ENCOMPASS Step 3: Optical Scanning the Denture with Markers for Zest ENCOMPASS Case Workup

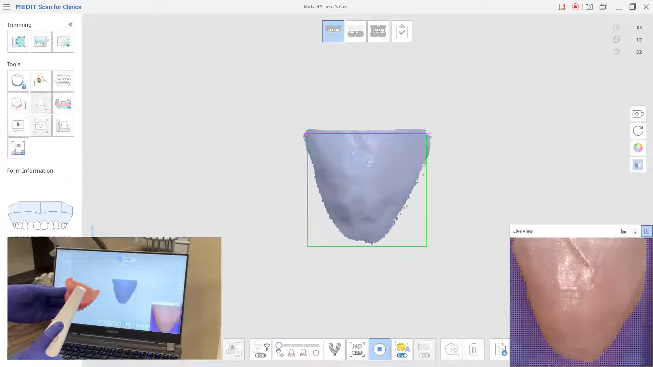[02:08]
As I begin that scanning process,
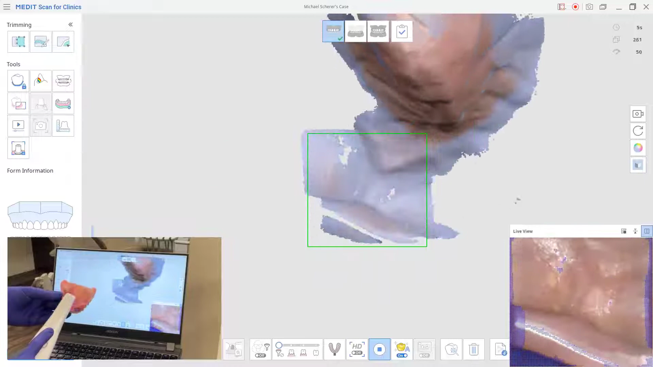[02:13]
we're going to go ahead and see that I'm going to start to capture the scanner in kind of like a moving side-to-side mode.
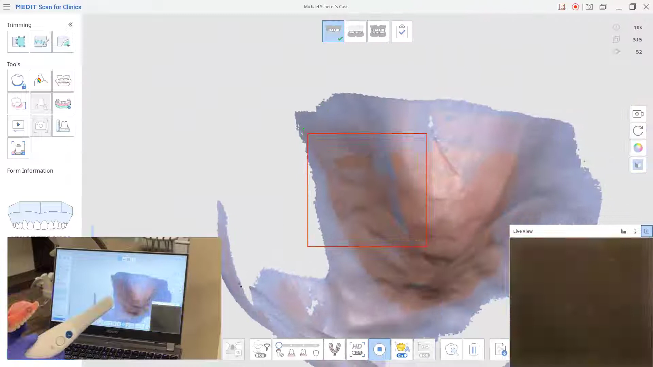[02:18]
And I can toggle the visual rendering into different dimensions, black and white,
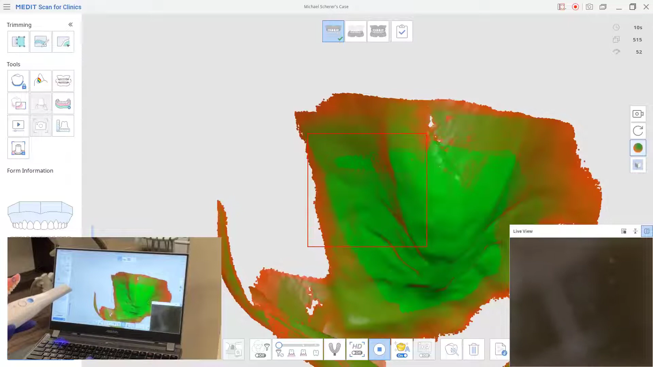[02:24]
you know, a color mapping mode, a hybrid mode, or simply just color mode.
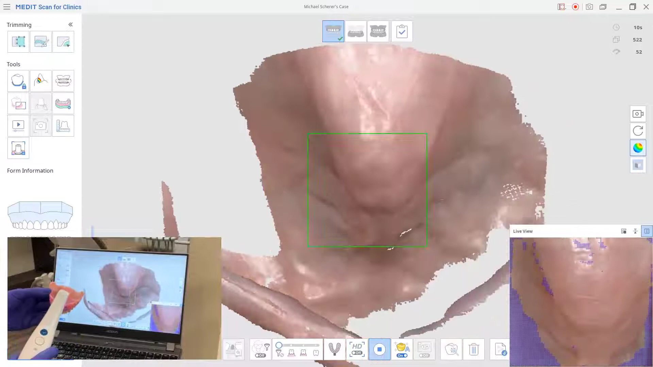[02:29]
So I'm going to go to the default color mode, so that way you can kind of give an example of what this should look like.
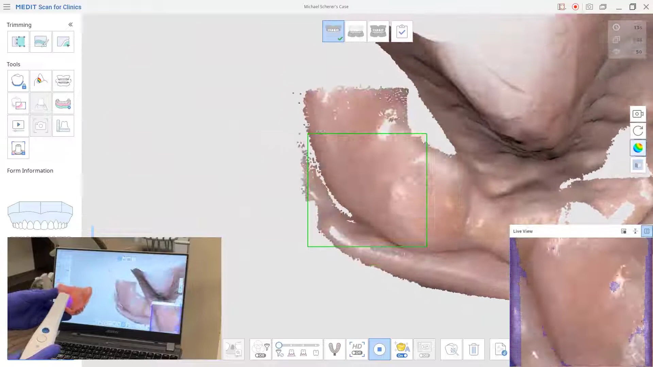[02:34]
Whenever you're scanning the tissue surface of the prosthesis, it's a general idea,
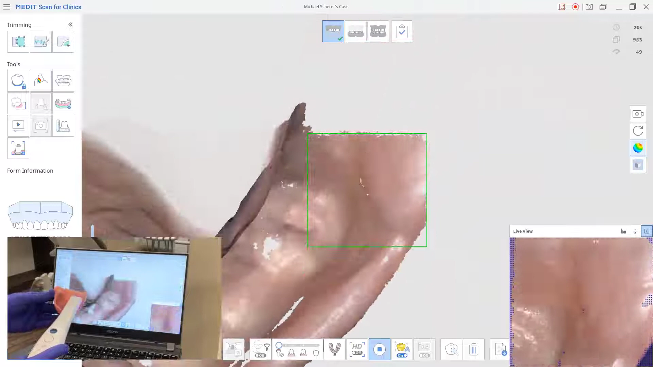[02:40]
generally a good idea to kind of bob and weave as we go across the denture and the prosthesis. Now as I do that, we're going to kind of swing back to capture as much of the periphery as possible.
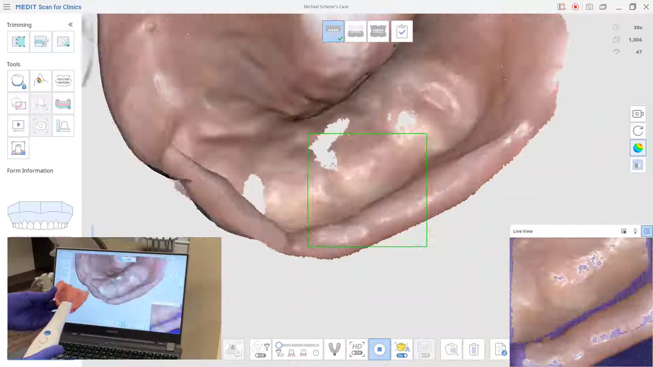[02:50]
Additionally, I'm going to kind of start to try to dive down into little nooks and crannies using the border as a guide.
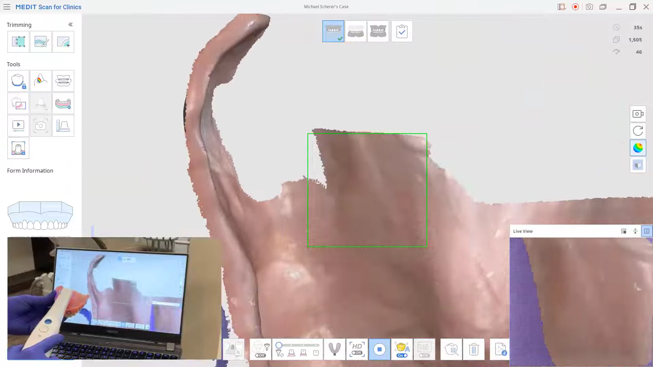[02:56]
Now notice here, as I get about halfway back to the denture, I'm going to kind of do like a bob and weave across the entire soft tissue surface of this prosthesis.
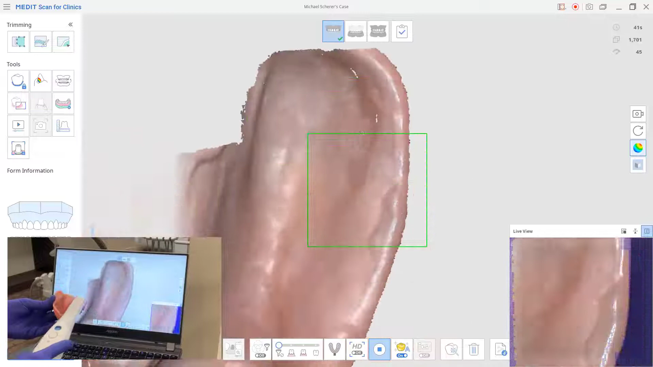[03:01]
As I do that, I'm going to also pick up some of that anatomy, so that way everything joins together properly.
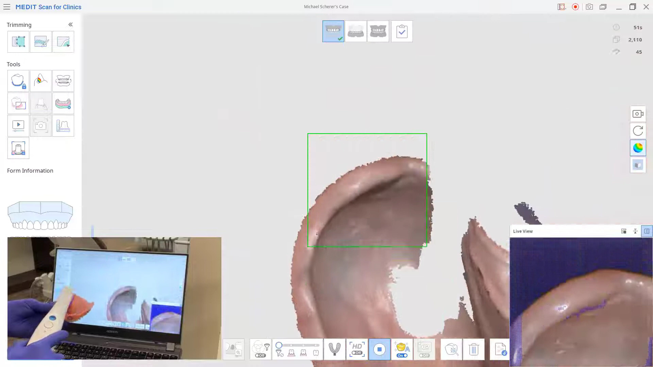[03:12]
It's also a good idea to kind of keep our fingers away from the edge of the denture, so that way I don't inadvertently scan my finger like I did just right in there.
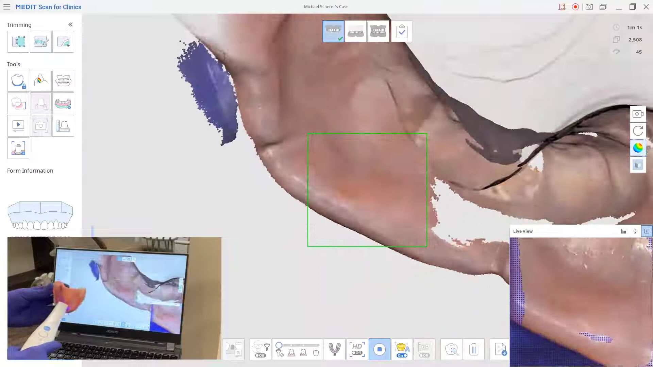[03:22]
So I'll kind of move my finger around, taking the scanner wand tip and popping it into the denture, so that way I can get all the nooks and crannies imaged,
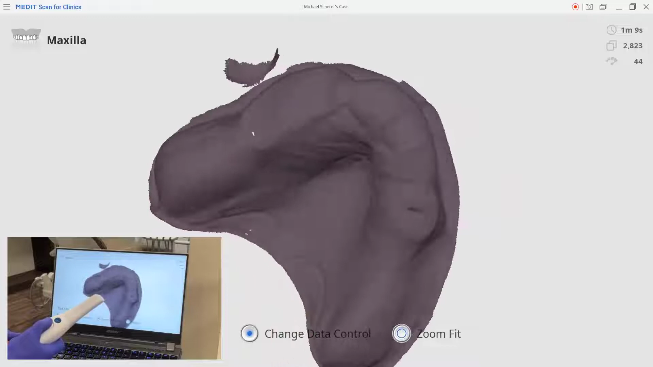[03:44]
There's maybe a little spot that I have to go ahead and fill in right there, so I'm moving this around so I can see it from different dimensions.
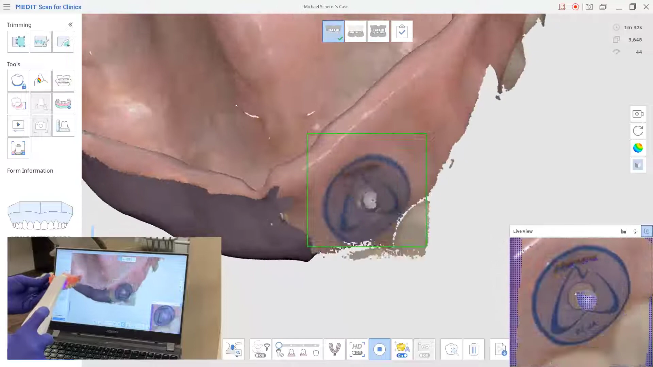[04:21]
As I continue to do that, I'm going to come to the facial, and you have to be careful. Don't take this and start sliding it straight across right now.
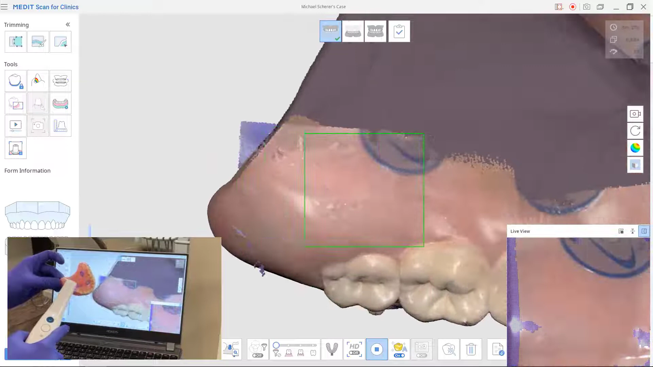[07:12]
If I pick up a little glove like I did there, I'll just switch hands,
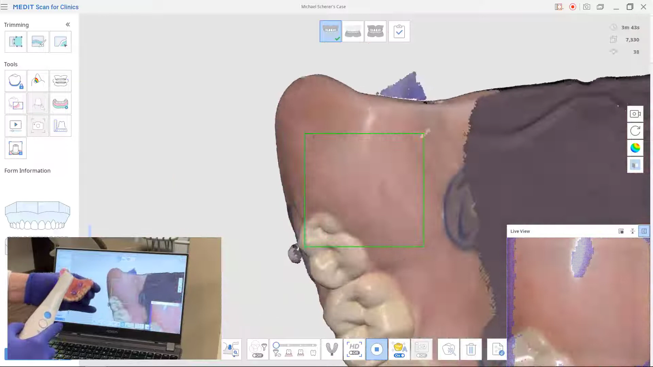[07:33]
Now to capture the pallet, I'm going to come back with my finger in that holding position, and going to the premaxilla here, just swinging across like a side to side motion.